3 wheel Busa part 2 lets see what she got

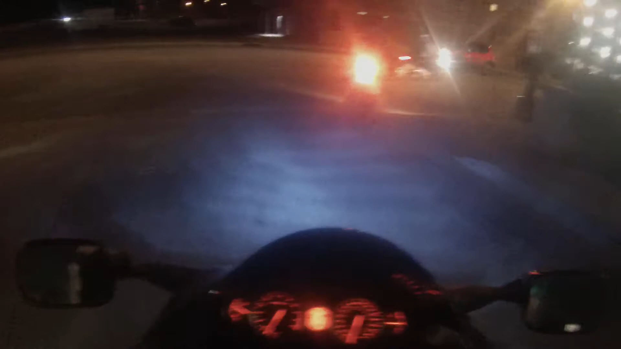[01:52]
What the hell? That tire is barely touching the ground.
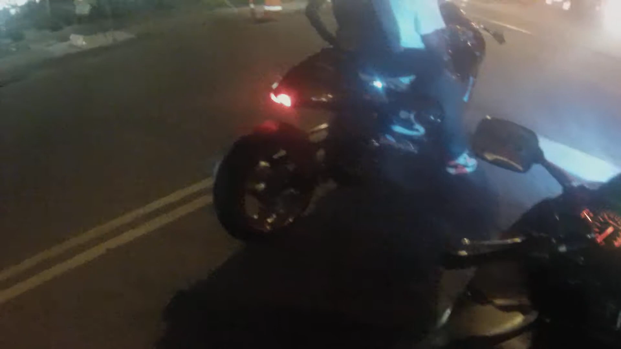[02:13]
No wonder that tire is brand new. Look at the little spots on it. It touches the ground every once in a great while.
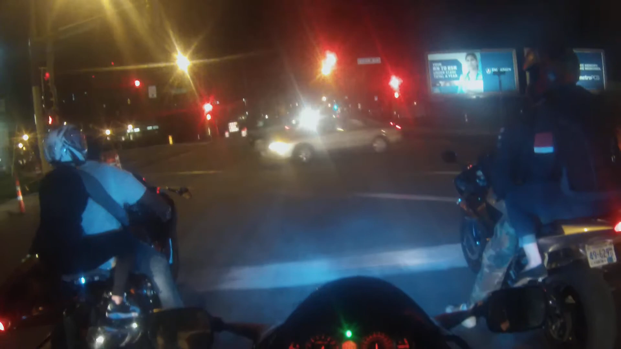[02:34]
Yeah, watch that turn, big long boos.